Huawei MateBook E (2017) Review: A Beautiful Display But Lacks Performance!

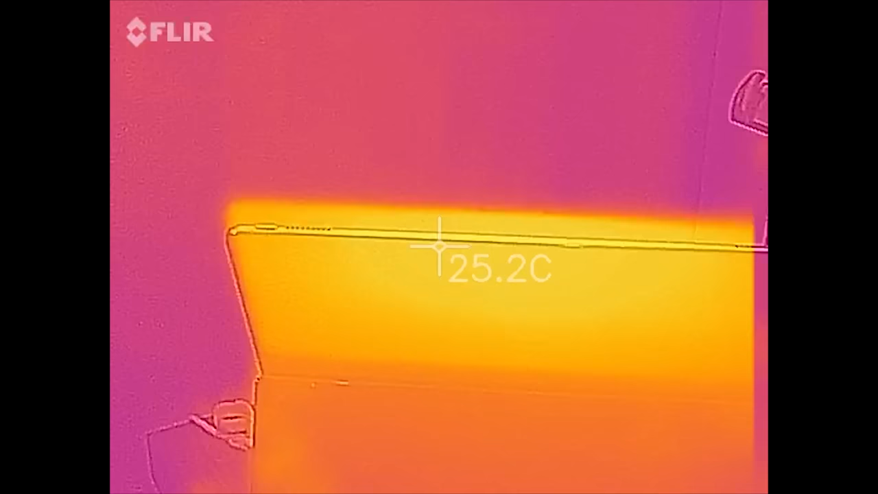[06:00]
On screen: spot 25.2°C
The surface temperatures only got up to about 40 to 41 degrees Celsius which is really good.